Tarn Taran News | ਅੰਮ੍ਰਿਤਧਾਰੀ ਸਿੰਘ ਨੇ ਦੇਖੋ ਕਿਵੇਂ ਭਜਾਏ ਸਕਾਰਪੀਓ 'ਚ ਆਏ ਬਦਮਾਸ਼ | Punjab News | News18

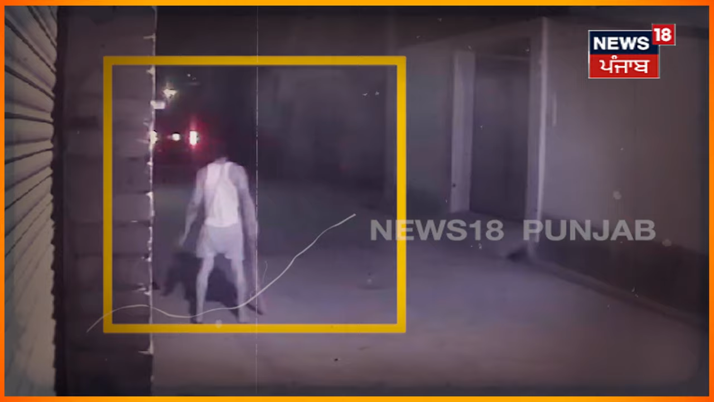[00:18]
ਇਸ ਘਟਨਾ ਦੇ ਵਿੱਚ ਇੱਕ ਨੌਜਵਾਨ ਦੀ ਮੌਤ ਹੋ ਗਈ ਹੈ।
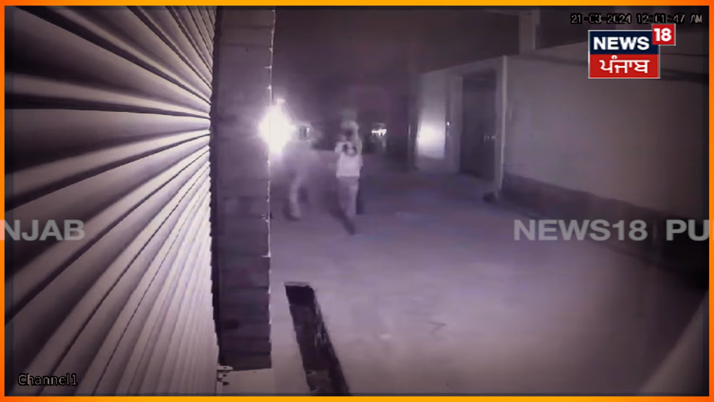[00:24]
ਤਸਵੀਰਾਂ ਤਰਨ ਤਾਰਨ ਤੋਂ ਸਾਹਮਣੇ ਆ ਰਹੀਆਂ ਨੇ, ਜਿੱਥੇ ਕੁਝ ਬਦਮਾਸ਼ਾਂ ਦੇ ਵੱਲੋਂ ਇੱਕ ਘਰ ਤੇ ਧਾਵਾ ਬੋਲਿਆ ਜਾਂਦਾ ਹੈ। ਹੱਥਾਂ ਦੇ ਵਿੱਚ ਇਹਨਾਂ ਦੇ ਹਥਿਆਰ ਹੁੰਦੇ ਨੇ, ਡਾਂਗਾਂ, ਸੋਟੀਆਂ ਅਤੇ ਕਿਰਪਾਨਾਂ।